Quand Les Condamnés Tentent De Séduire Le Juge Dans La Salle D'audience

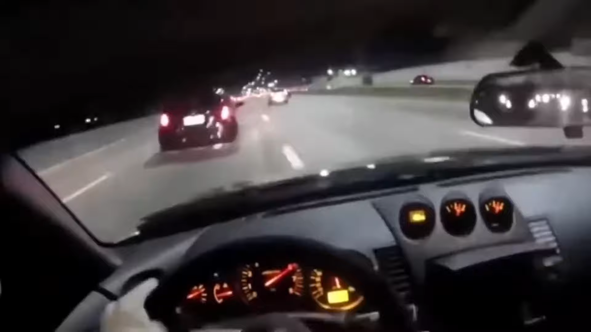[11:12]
La voiture, une berline, semble danser avec abandon, sans se soucier du code de la route ou de la sécurité des autres.